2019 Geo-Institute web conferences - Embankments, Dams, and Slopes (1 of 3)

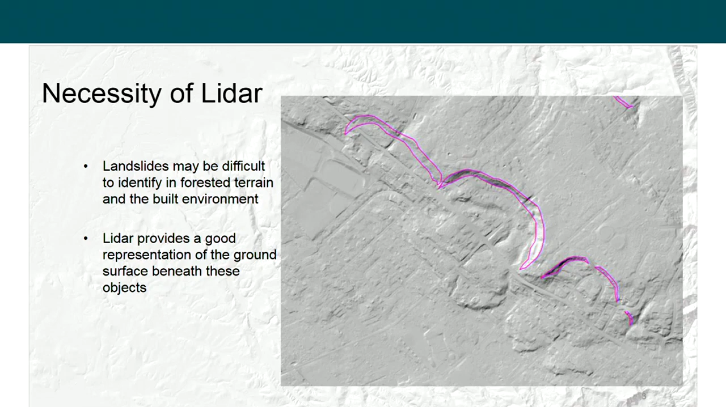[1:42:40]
You can still see artifacts of development, but the landslides, for example, the headscarps or hummocky terrain represented the deposits are quite apparent. And this is now what quite a few geological surveys and planners are using to inventory and map landslide deposits. So a brief intro, if I can just go to the next slide, a brief intro about what is LIDAR.